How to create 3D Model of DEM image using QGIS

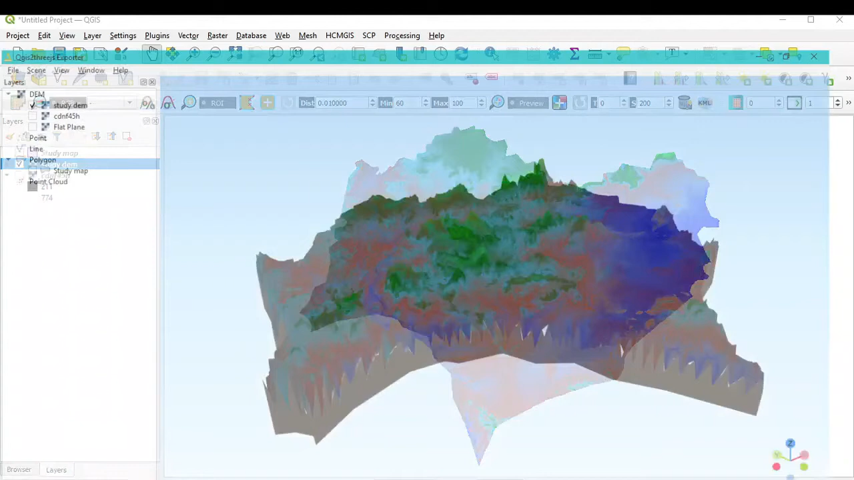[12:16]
and you can see automatically uh the updated the all the color and other things so you can move your map and you can see here your 3d model okay so this uh blue portion showing the lower altitude and this uh middle portion and the north northeast corner showing the higher altitude and you can also
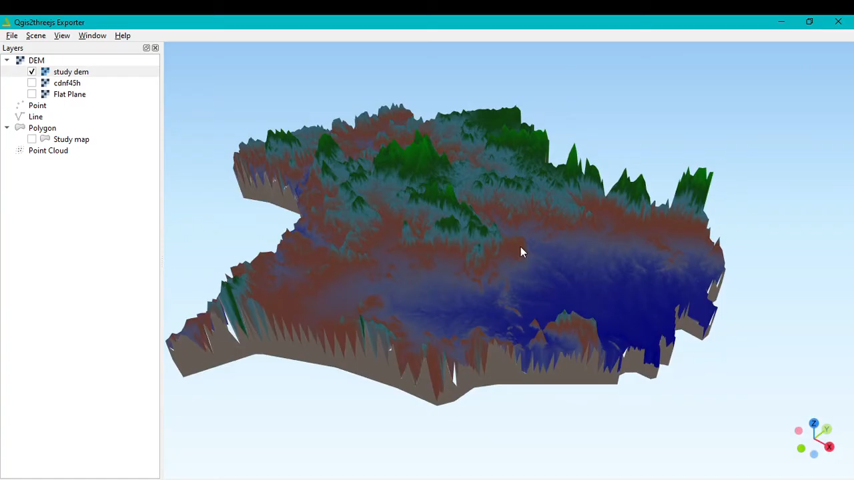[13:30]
you can see this is very interesting you can scroll your mouse and by that you can zoom it and zoom out your map okay if you want to change the color so again just minimize this and go where click
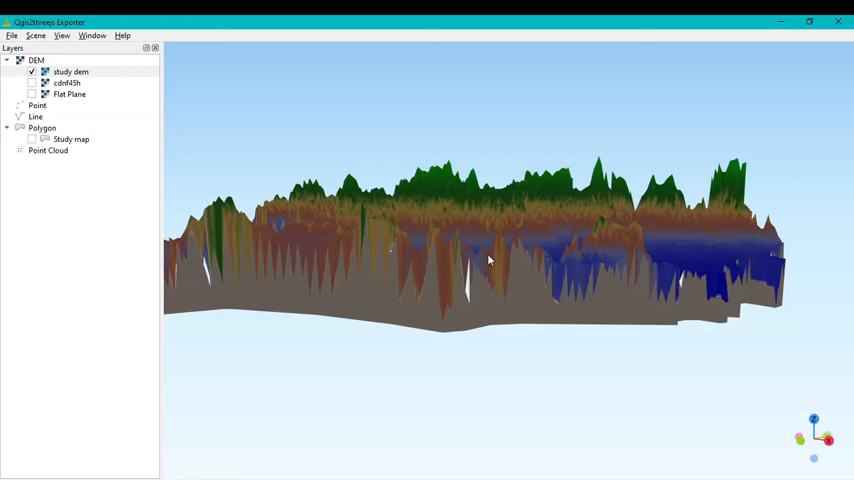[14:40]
to save your file or your study area so if you want to save your study area like this okay or like this
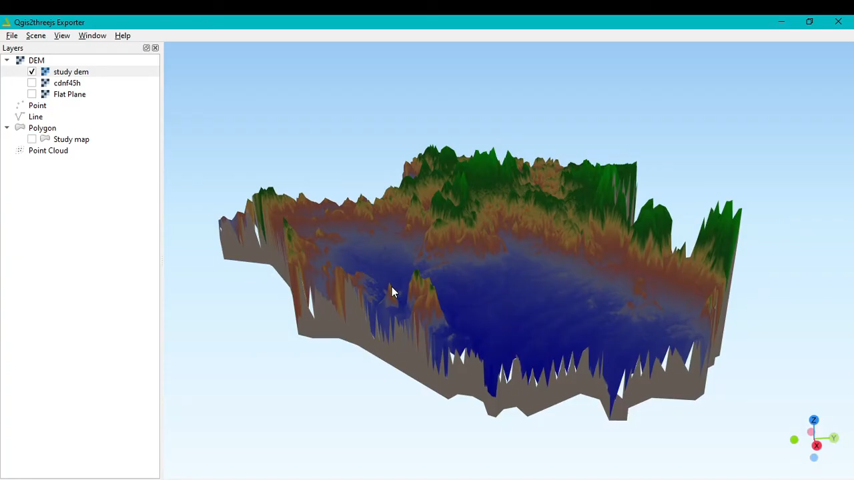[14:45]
so set your study area like this and after that go to file and save as type so if you click the save as save skin as you can see here the two
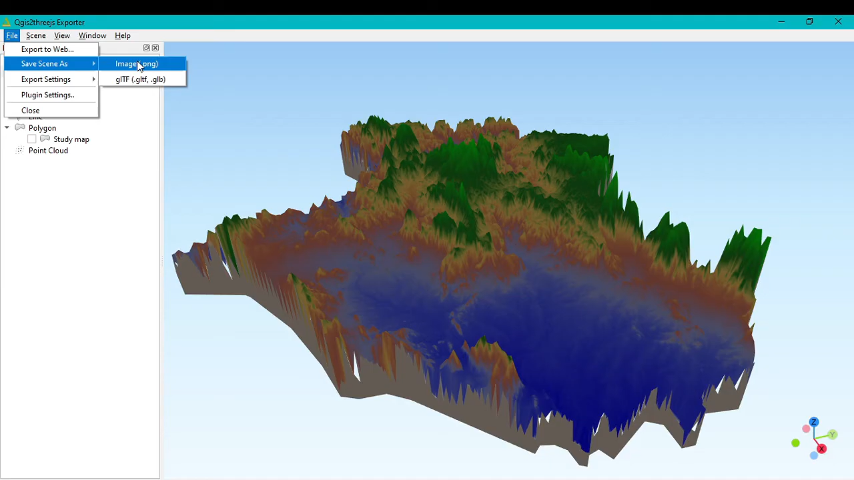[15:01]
option is there image that is png another is uh gltf file so i i will i will go with hit this png file so for that go to here and if you uh customize your uh output width as well as height so i will go with this uh default setting after that go to click save and you can write this study
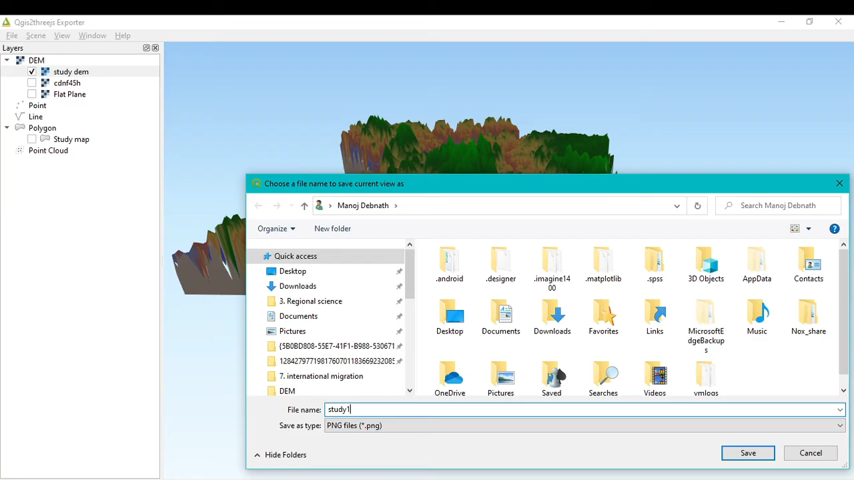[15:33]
i want to assign study one and assign your the folder location okay within
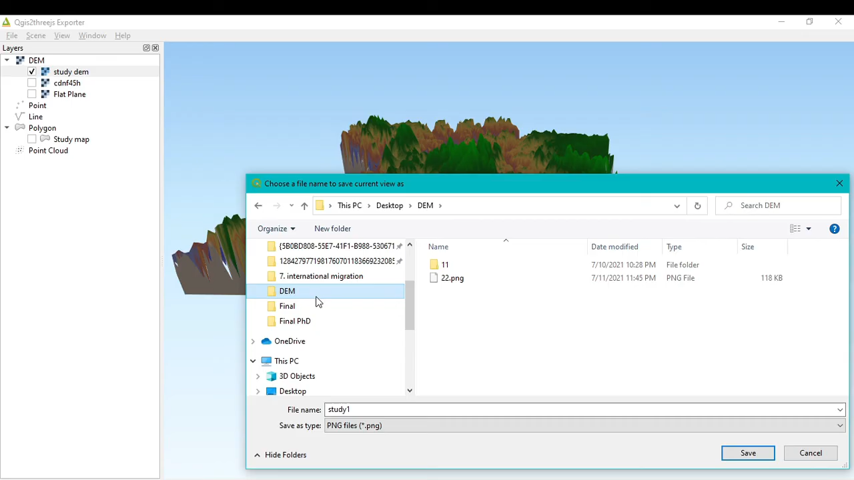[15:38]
time i want to save this click on save and another
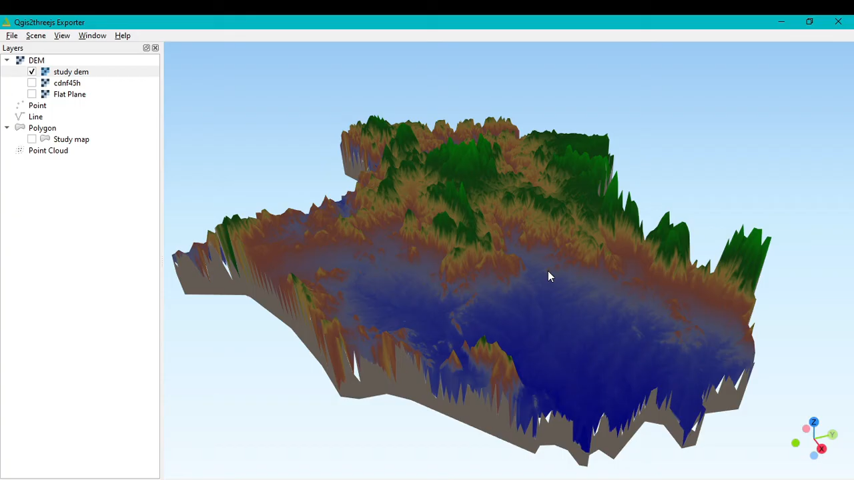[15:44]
i want to save image like this so again go to file go to save as image and
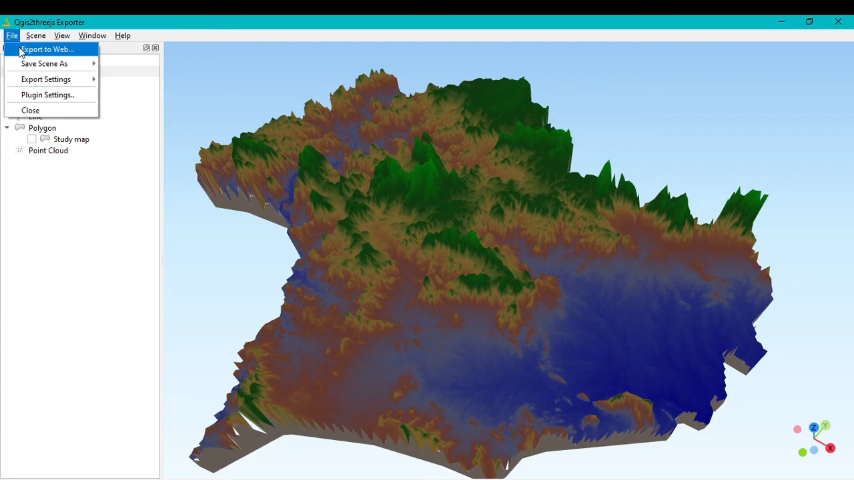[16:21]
and click this export web and you can
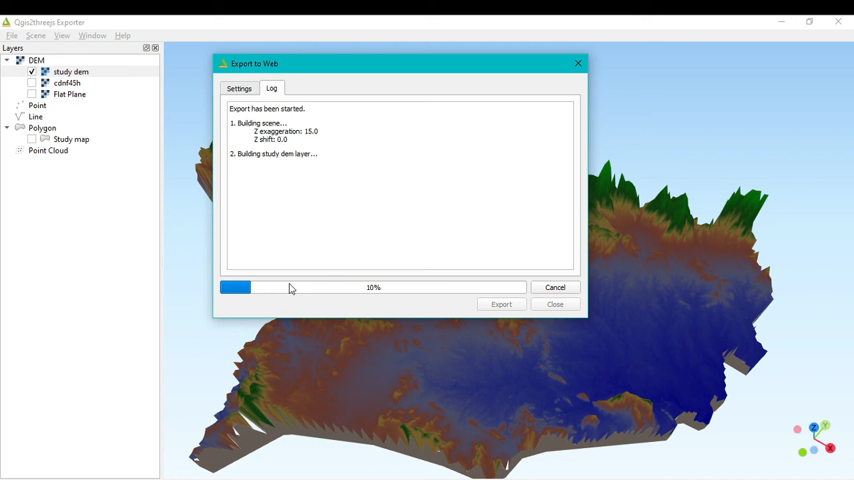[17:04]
so you can see here the percentage and it will take a while time and the program is successfully
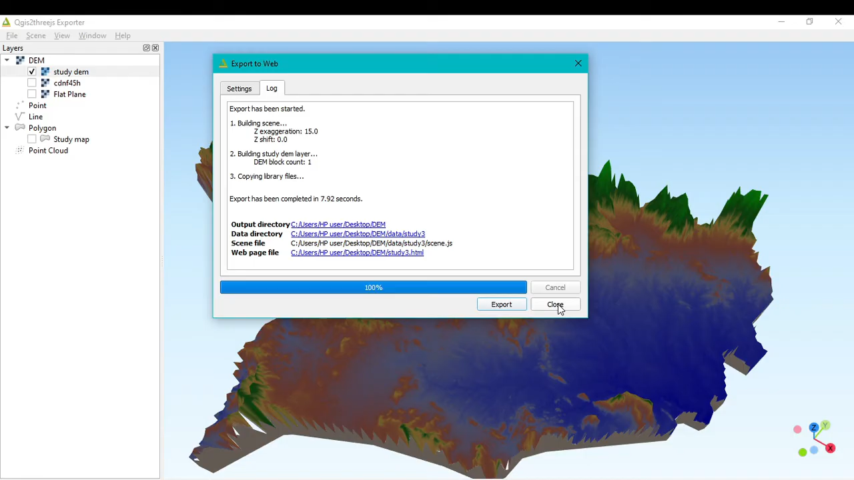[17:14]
finished then close so after that you go to your folder and you can refresh here and will be within
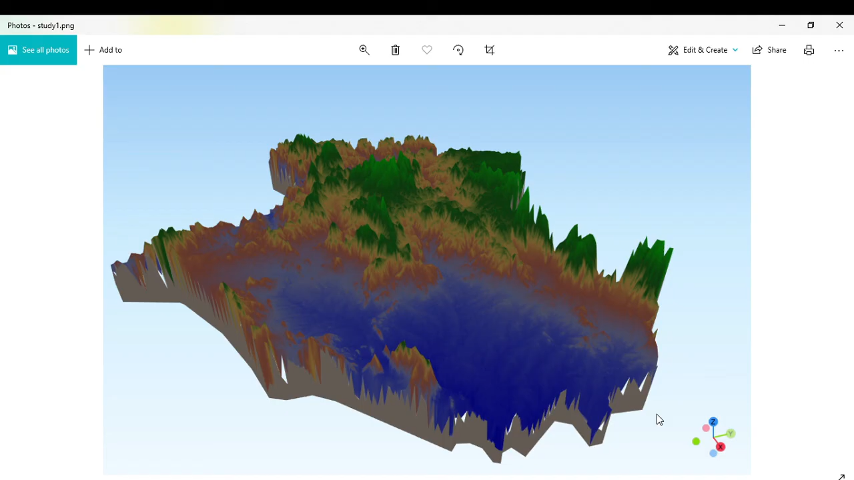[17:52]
save during this save your study area or 3d model so according to that you can save your image
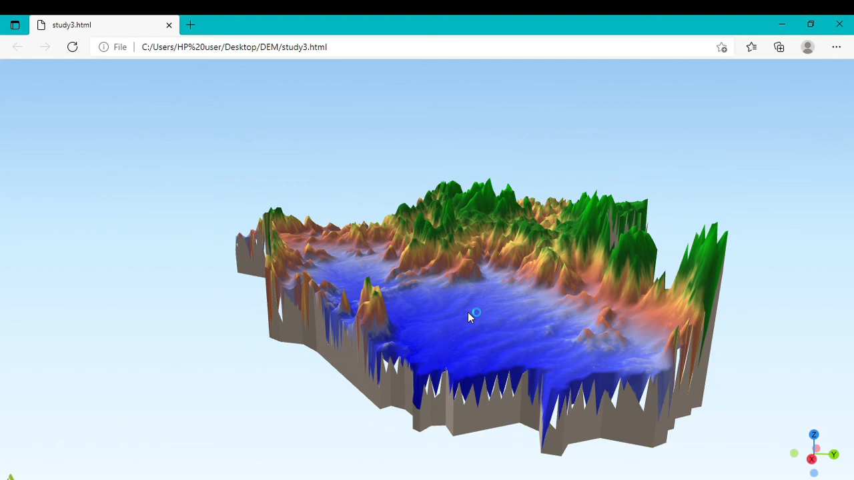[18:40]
uh on any direction so you can see here your the 3d your 3d model and it looking pretty good and it's a quite interesting